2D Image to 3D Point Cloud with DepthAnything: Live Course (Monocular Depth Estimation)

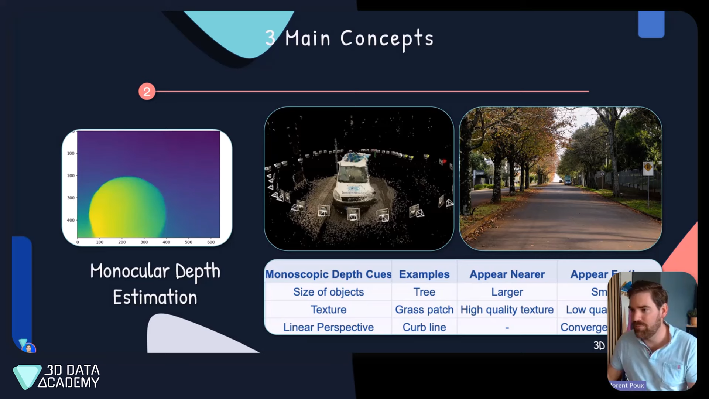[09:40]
high precision but with uh depth estimation there is um let's say place to think that we will be able to do that sooner rather than that later it's not the case yet and the last thing is um 3d projections and 3d transformation so basically how do we go from an image to a 3d world and what is the link the relationships between uh the image space and the object space so this is something super super important we'll touch a bit on that you will see that if you mismanage your projection parameter you have a widely or white 3d reconstruction that makes
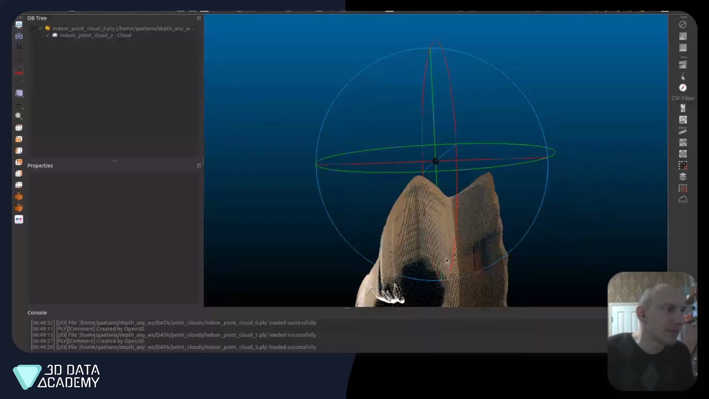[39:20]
let's take a look at this all right so we got our sample here is definitely the bathroom uh one let's jump back to our code real quick
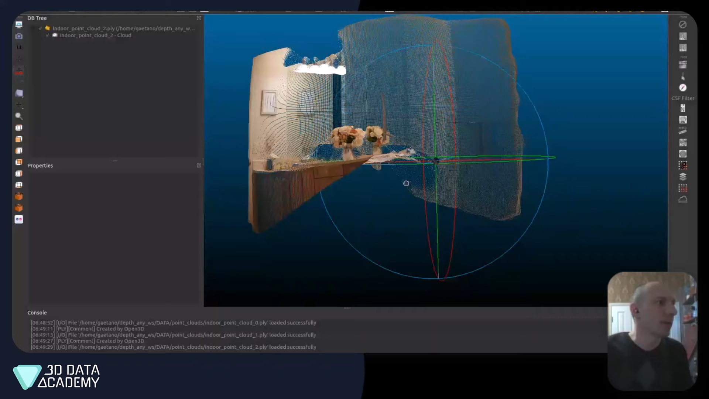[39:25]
and take a look at um the
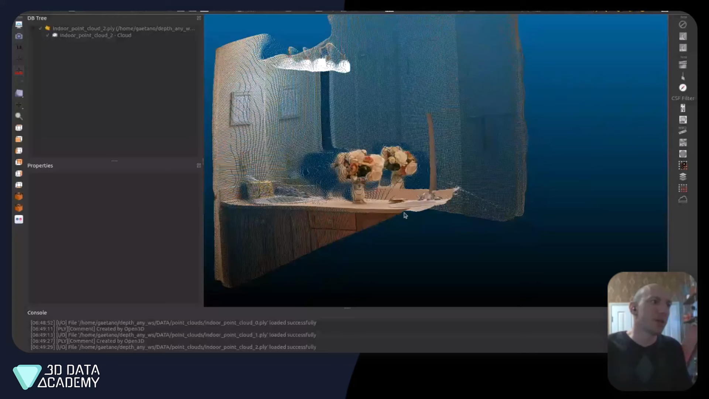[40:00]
pretty good is it perfect absolutely not there is still a lot of sort
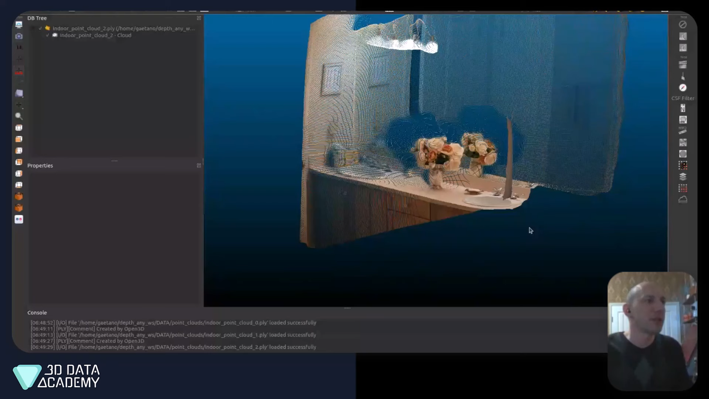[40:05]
of strange things um and this could be intrinsic issues uh because we
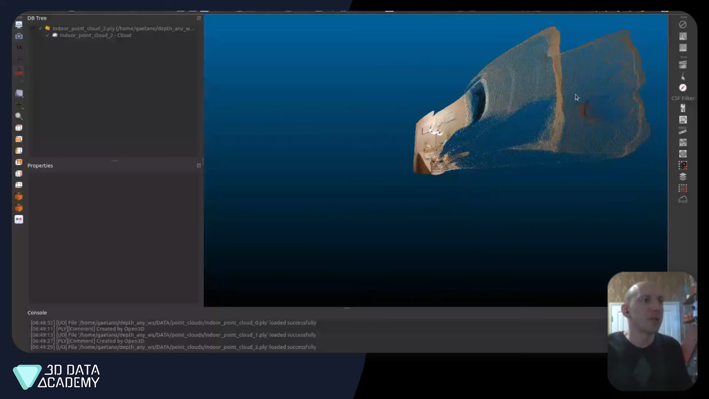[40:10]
didn't know the intrinsic but we noticed that these walls aren't super flat um it looks
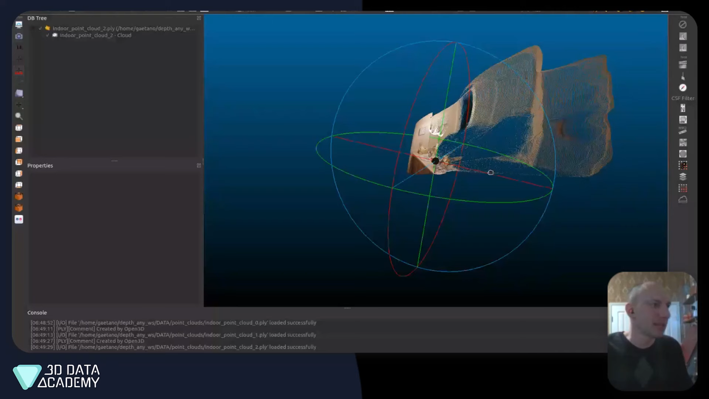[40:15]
like this stuff right here is real nice got a real nice counter nice sharp edge
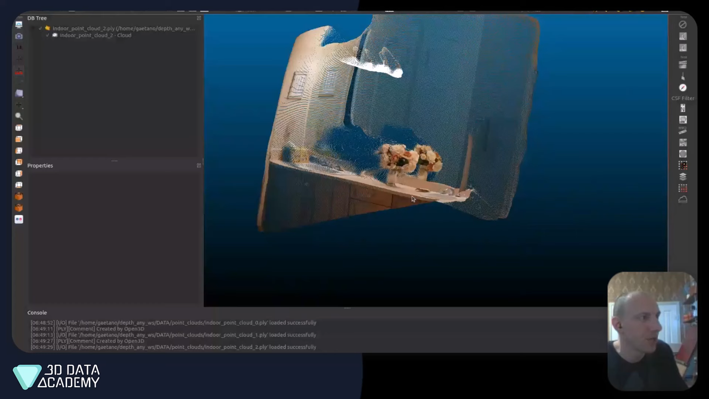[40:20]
um so one of the things that i noticed about almost all monocular depth uh
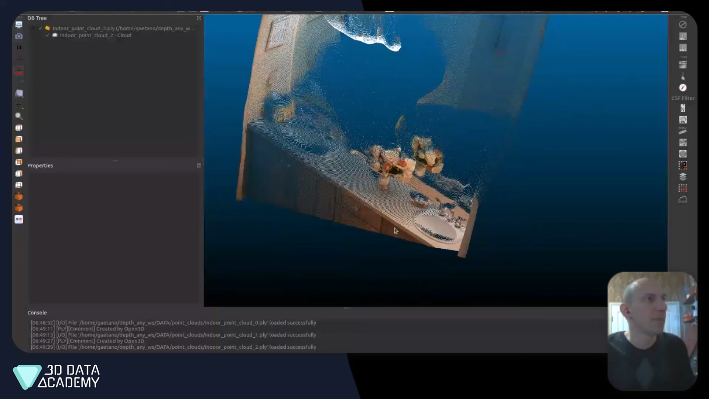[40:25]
strategies right now is that it doesn't have hard edges so the edges of objects
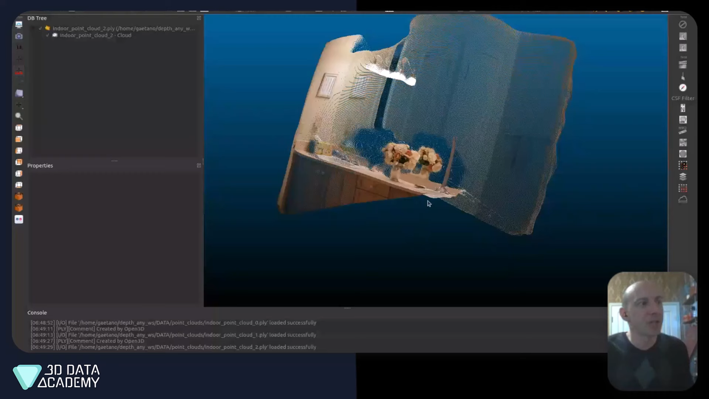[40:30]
let's look back over here these edges actually aren't hard edges they are gradients and
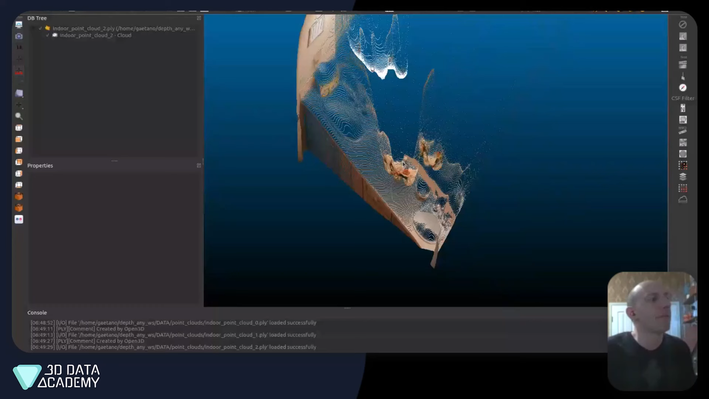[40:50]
are things you can filter out but it won't just cut off an object and then go to the background you'll get a a a constant uh
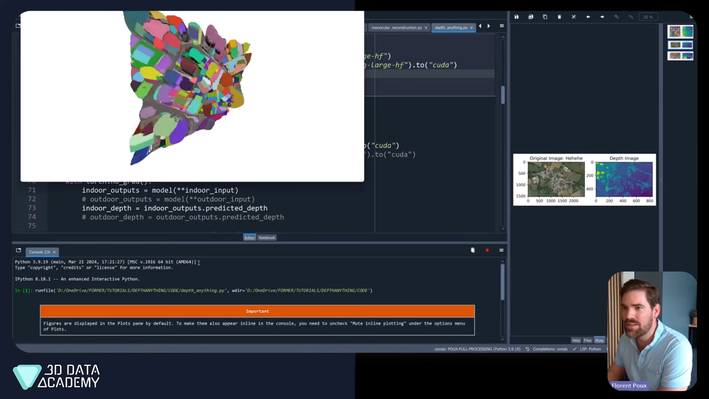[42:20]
and here is the open 3d window so let's explore that you okay you it's artistic it's artistic exactly
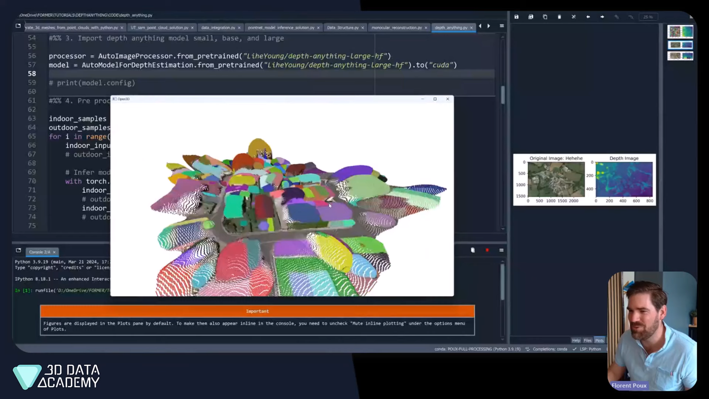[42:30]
what you said it's rounded edges there is a projection error which is absolutely normal here it's an auto image here i use the central perspective um and this i just want to show you something then so i just
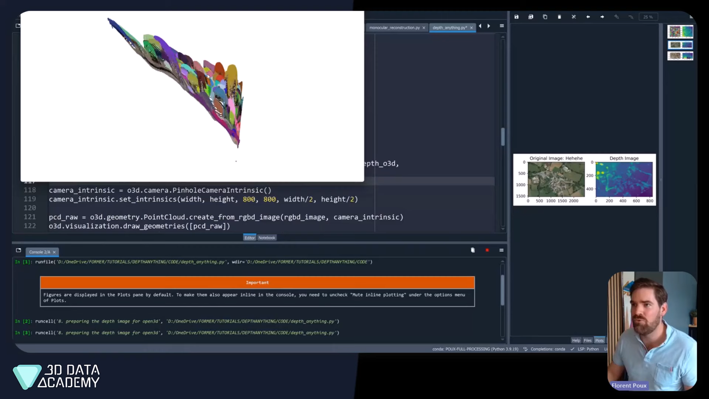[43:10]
the center of perspective if i move it up even even stronger let's say 80 centimeter let's see what it does you see that it's wrapped massively so if we are in a projection like what we have now maybe we can soften it up a bit but then you have something super flat and this highlight
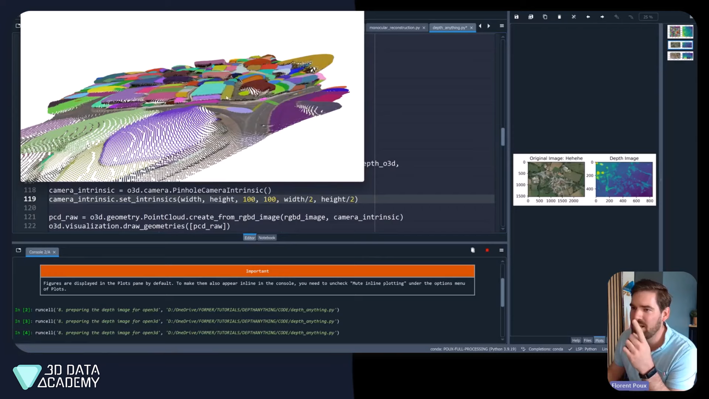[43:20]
the second thing we have non-metric um predictions which means that even the relative elements within the scene it's very hard if you have no comparison plane
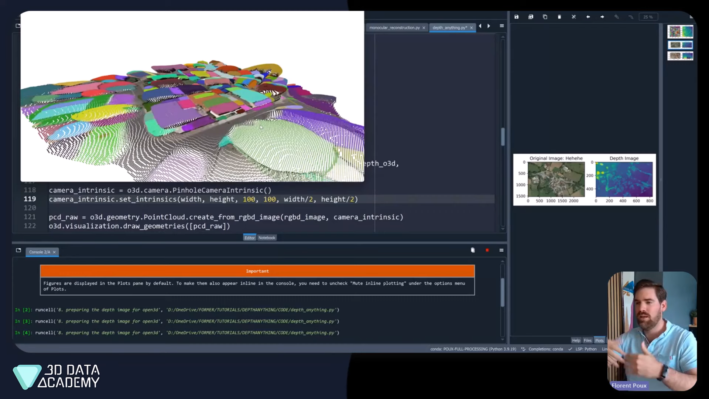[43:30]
you you need to somehow still constrain a bit if you want to use it uh properly so i wanted to highlight that let's take another image and go at 30 millimeter maybe